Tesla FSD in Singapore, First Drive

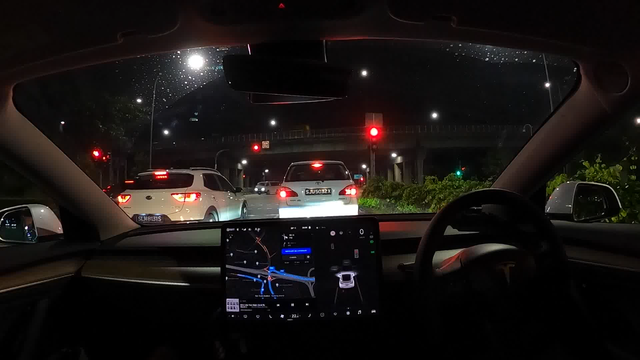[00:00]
Hi everyone Darcy from Tesla Astronaut. So today we have an FSD drive. I've managed to get FSD enabled on my vehicle. So what you're gonna see is if you see two blue lines that are marking the lanes that will be autopilot. If you see one single blue line in the center of the lane that would be FSD. In this case it's navigate on autopilot.